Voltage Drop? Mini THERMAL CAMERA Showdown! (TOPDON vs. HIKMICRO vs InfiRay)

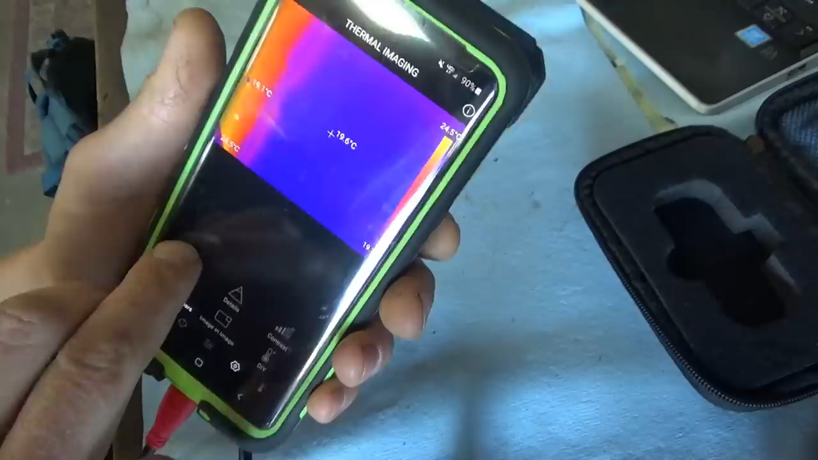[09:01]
so now we're right side up there's the image and
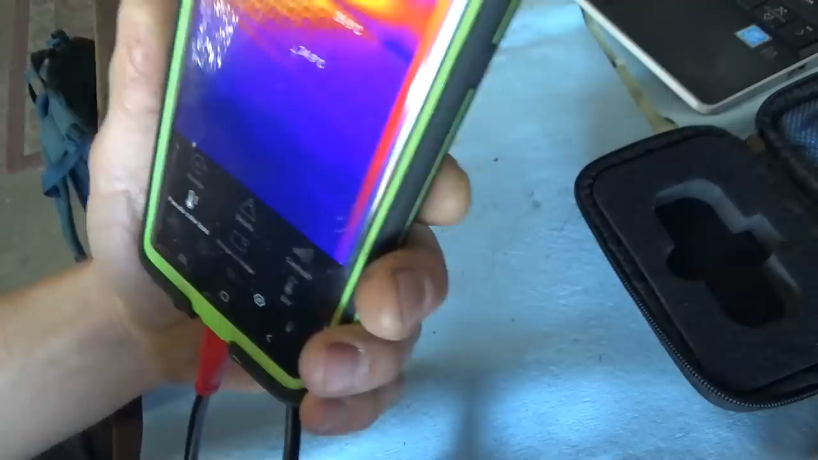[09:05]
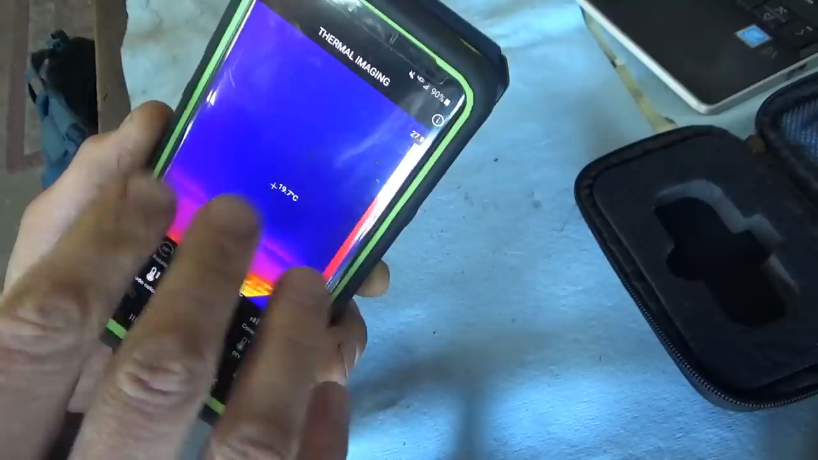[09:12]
what i like about the top down app is you instantly have a nice scale here
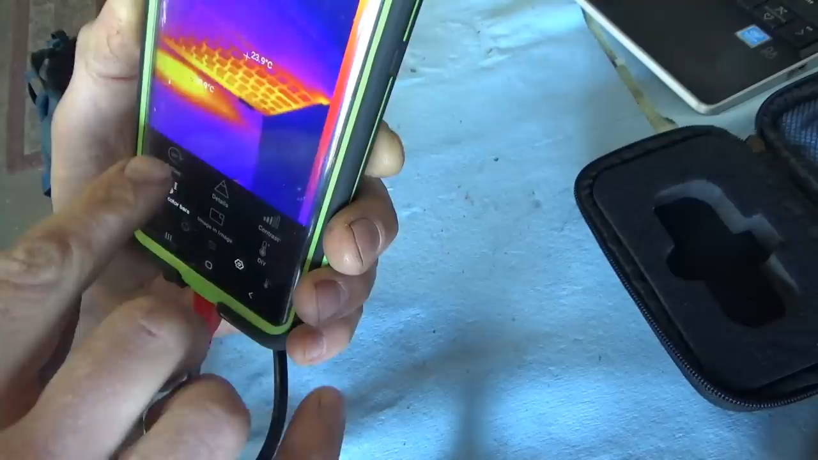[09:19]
you have the minimum and maximum cursors
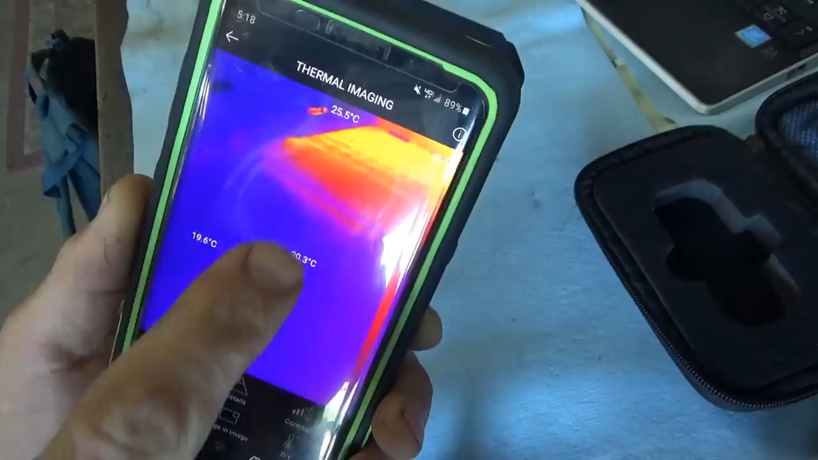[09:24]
On screen: max 25.5°C
little points that are floating around showing you the temperature
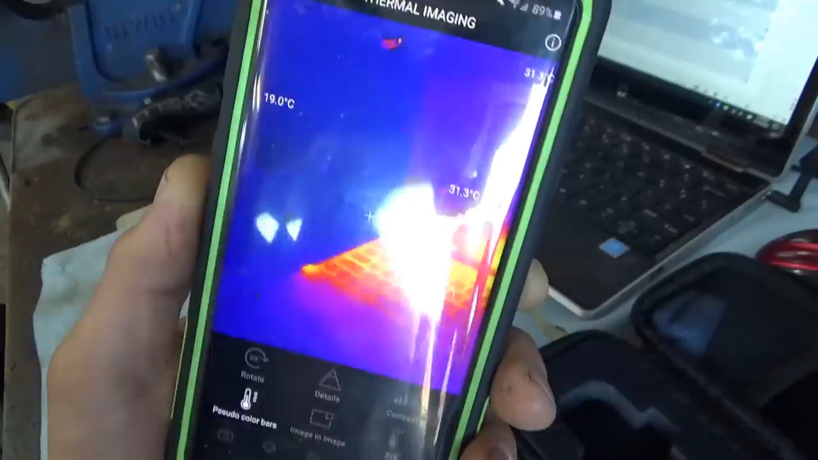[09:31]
On screen: min 19.0°C
see there's a cold spot right in the middle is you know right in the middle and the hot spots right there
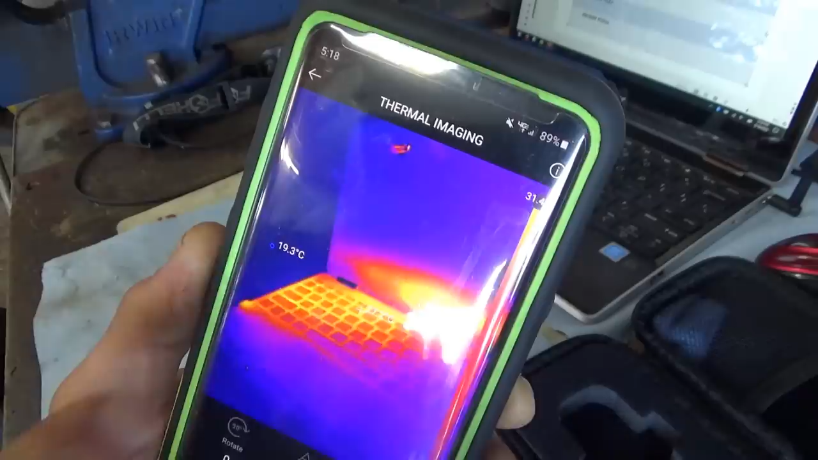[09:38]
so this is all you need and to take pictures easy as
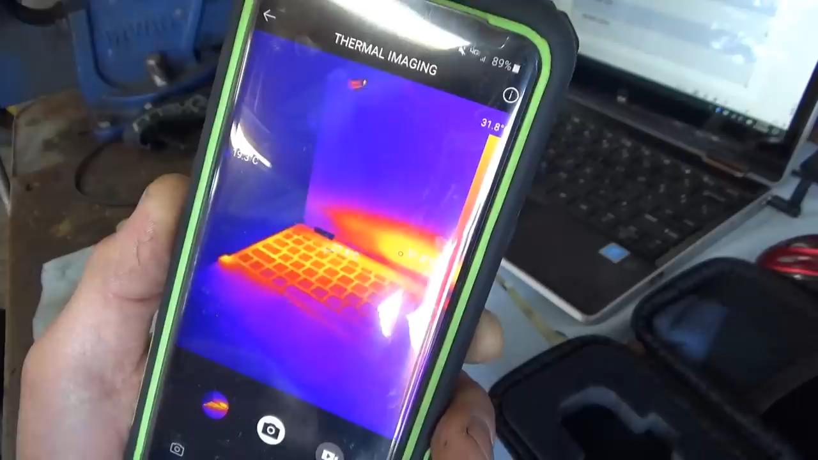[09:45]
hitting the button and you got a picture let's try it on the motorcycle see if we can find anything that's uh heating up all right here we go
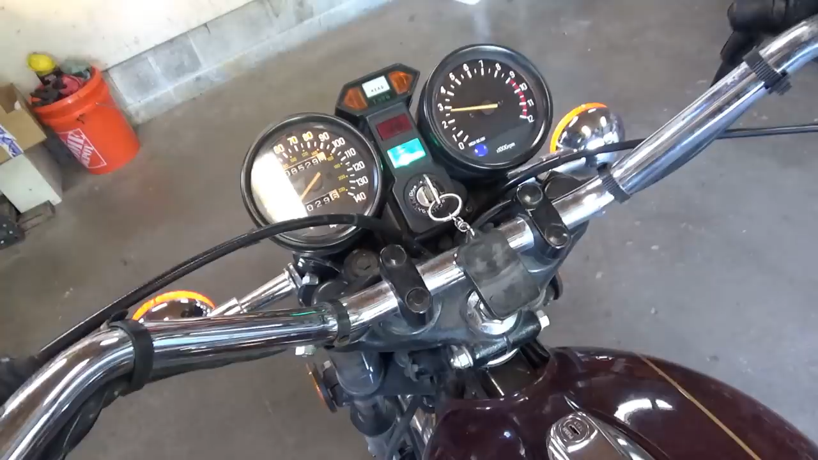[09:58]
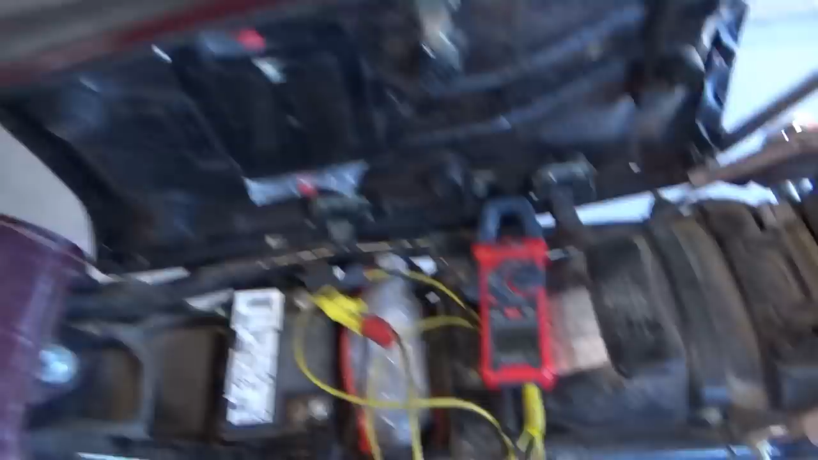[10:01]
so we got one bolt of voltage drop
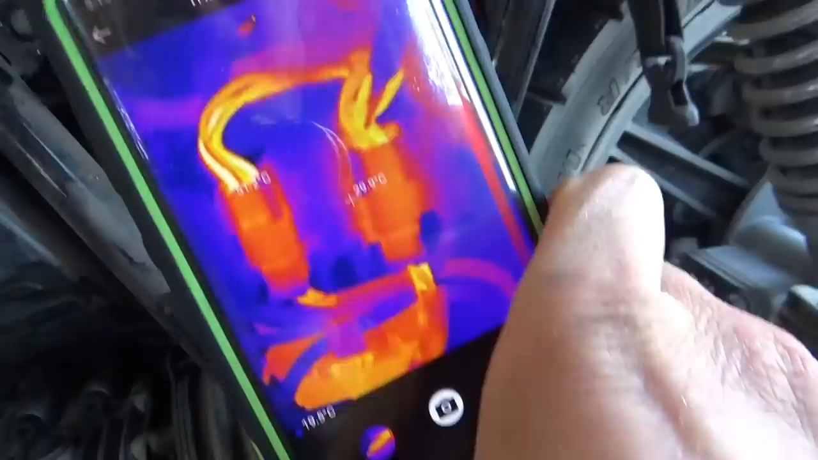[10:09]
we definitely have some warm wires
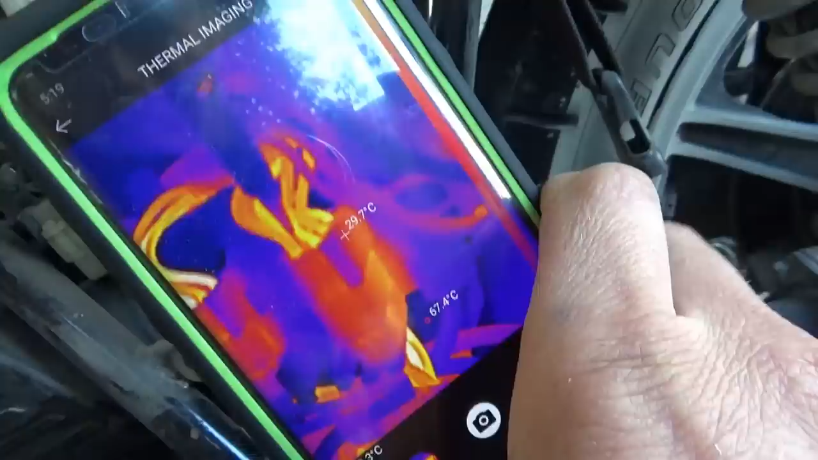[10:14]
On screen: spot 29.7°C
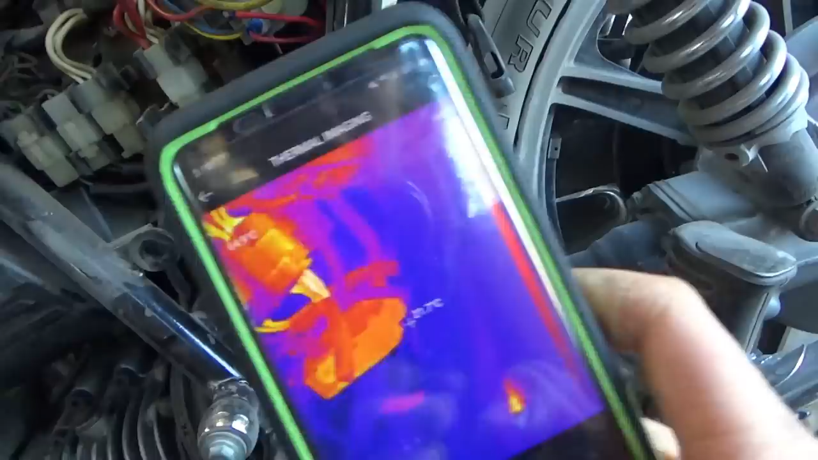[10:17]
if you want to take a picture like that okay
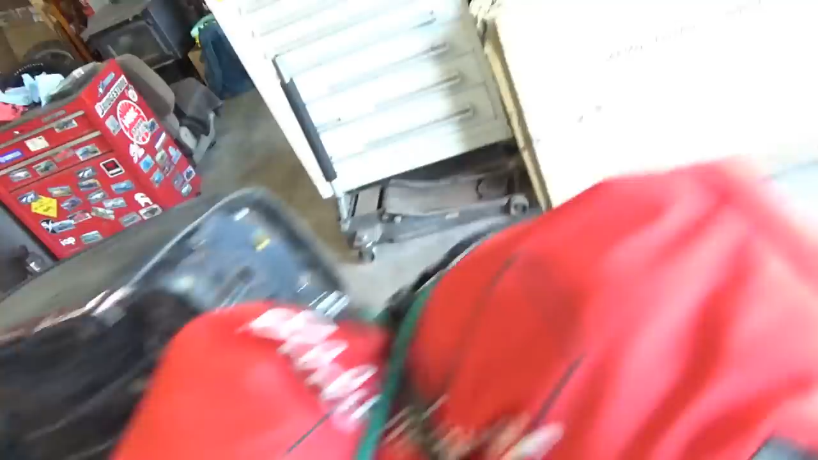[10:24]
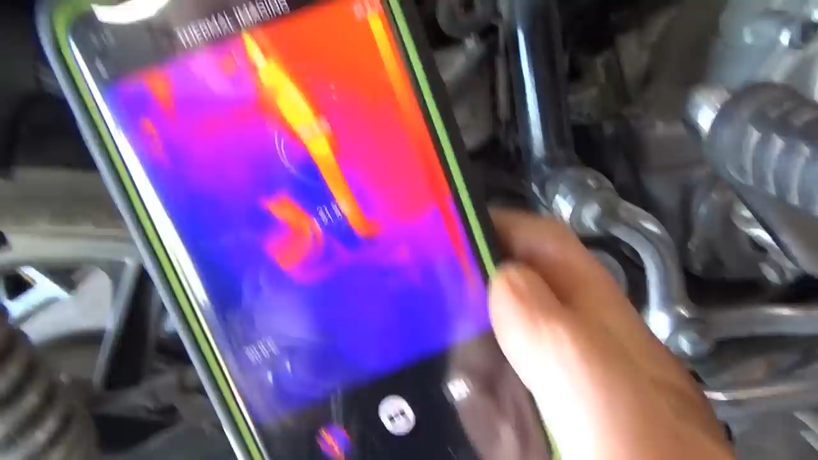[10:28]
look at that that wire is getting pretty warm we're at 40c